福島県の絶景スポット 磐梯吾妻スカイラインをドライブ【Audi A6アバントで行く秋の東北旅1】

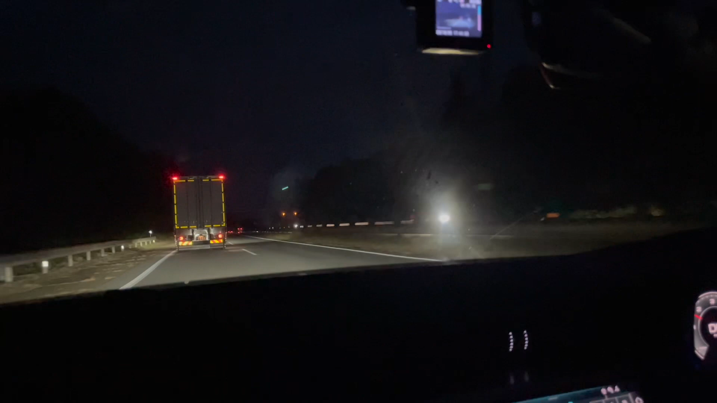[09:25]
ほんと暗いで日が早いわ
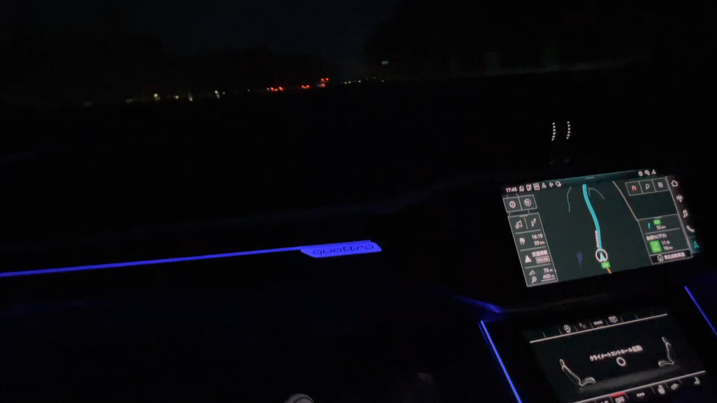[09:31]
久しぶりの助手席でゆっくりしますわ
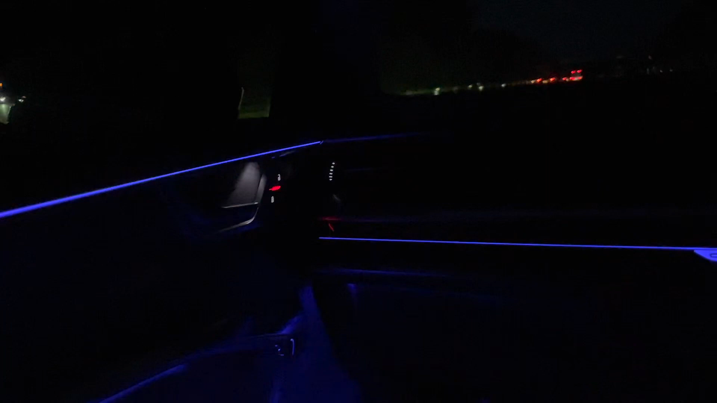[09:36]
頑張りますやっぱこういう快適な車の助手席はいいですねじゃあ水沢インターで降ります
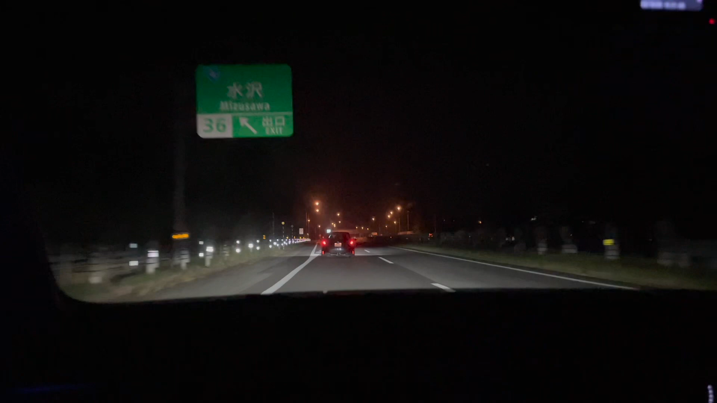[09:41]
北上が目的地だけどちょっと手前で降りるっていう水沢とか久しぶりで来たな
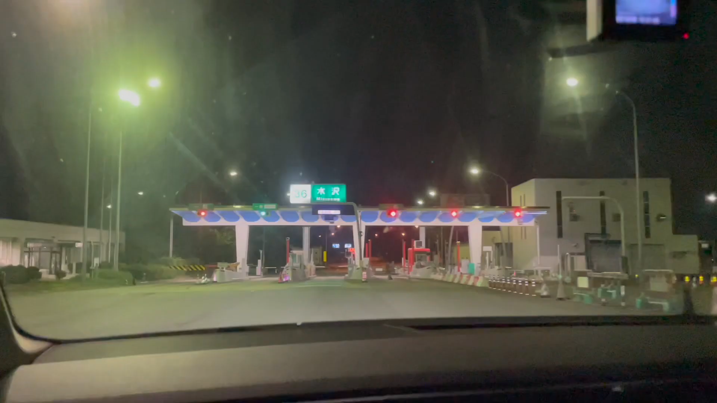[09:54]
料金は3210円です
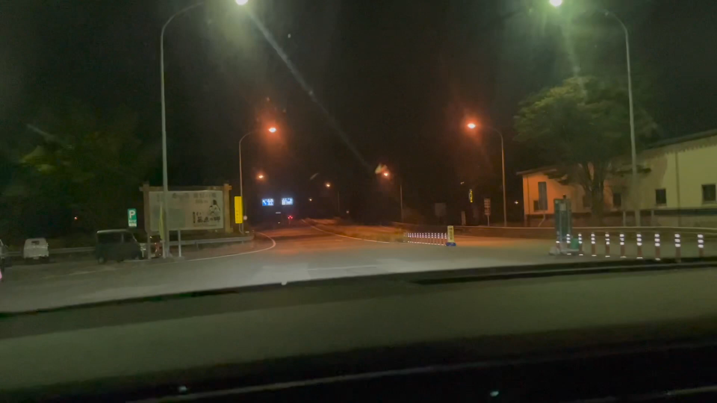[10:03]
右方向ですこれはね左ですね北上の方に行かないとこのナビはまた間違ってるやっぱねナビ当てにしちゃダメなんですよね自分で調べて行かないと地図を参考に走行してくださいこれでもう国道4号だからまっすぐにひたすらまっすぐ行けば北上ホ